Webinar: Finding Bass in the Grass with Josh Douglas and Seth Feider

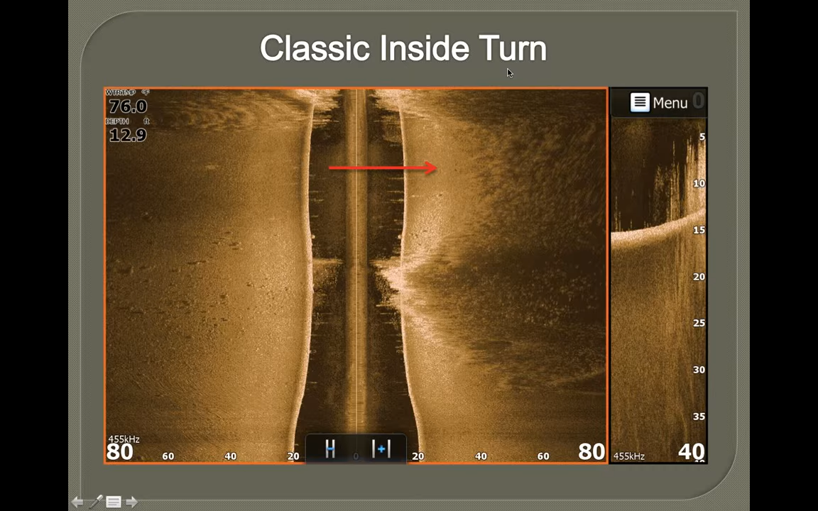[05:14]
How would you approach something like this when you're fishing it? Um, I'd uh, if I knew there was fish here I'd set my boat right about here and throw my jig worm right in this little fringe of grass right on that inside turn Great spot for him to school up and jump out of the grass jump on that jig worm Flat spots.
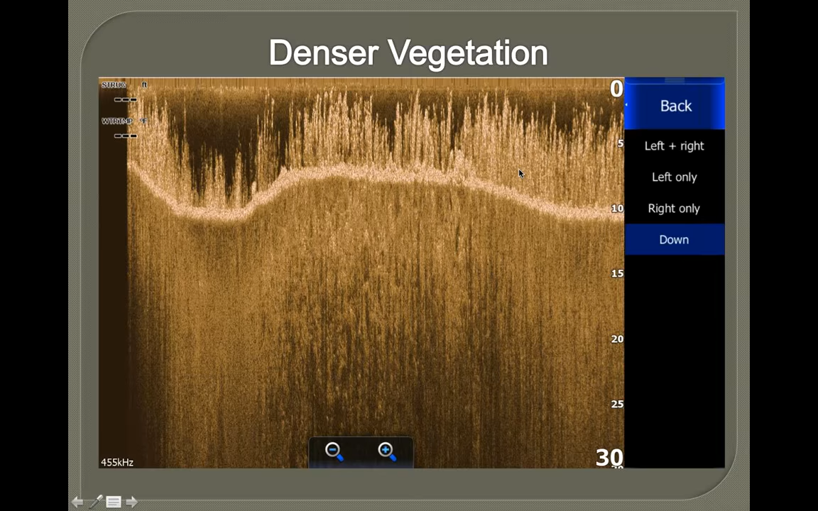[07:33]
Yeah. Come join me next year. You got to keep her going. I appreciate that though, but uh All good stuff Uh, but this was done earlier. We would have liked to been able to get out and try to get this deal Uh, but uh to show you even more topped up We can get the idea give this another month to grow and that grass gets really really thick up top there Uh, this is a great example A lot of people ask me i'm doing electronics training about rocks and gravel and stuff and grass That's hugely important from florida to minnesota wherever you go Any kind of bottom change in there a lot of times we've talked about so many in our so many times in our other webinars Especially finding hard bottoms and stuff like that You look at the map to find any kind of contour change anything that's that hasn't flattened It's got to have something that's somewhat hard there And uh,
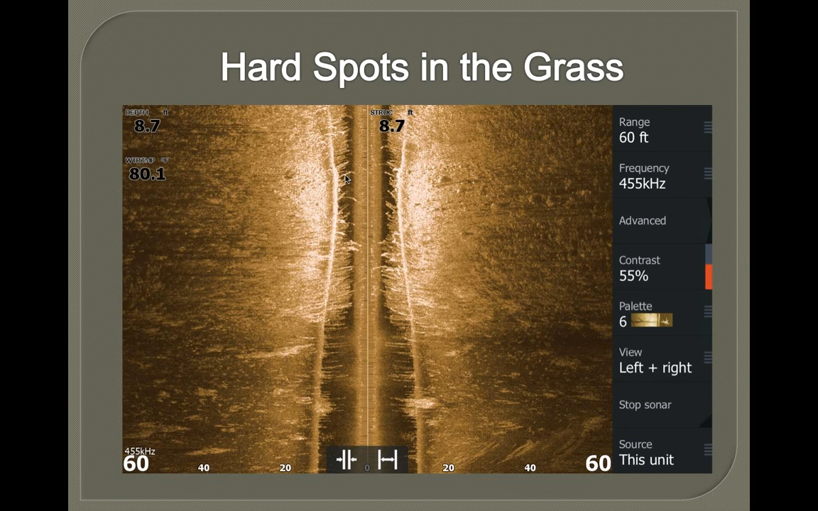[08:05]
yes, you can actually see the rocks you can see each one and you can see how white that feedback gets as we went over the top And that that's a perfect pretty ideal.
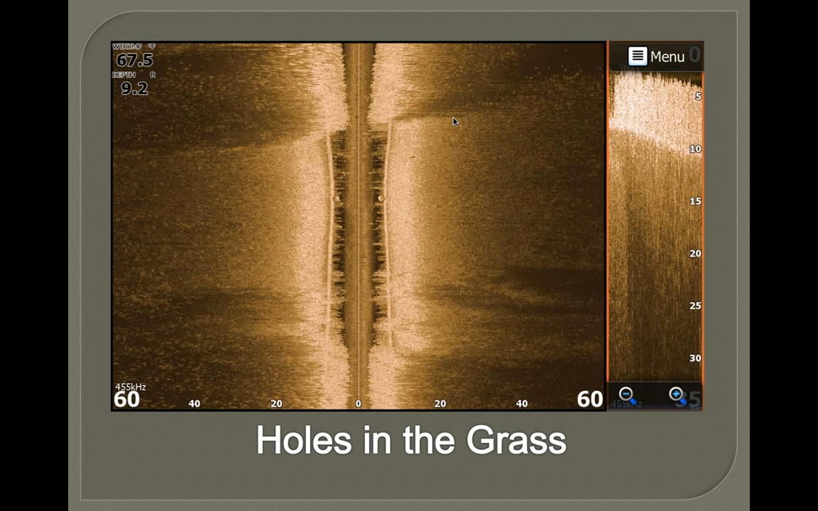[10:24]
This shows you it pretty perfectly Wide open kind of little sandy areas actually a little bit. There's a couple little rocks stuff like that in there But uh, this is great area those bluegills will stack in there pretty good And you can fish some grass lines stuff like that In these in these canals a lot of below areas too from where the boats jump up and sit back down Kind of keeps the glass a little cleaner in those areas in those canals Anything on here?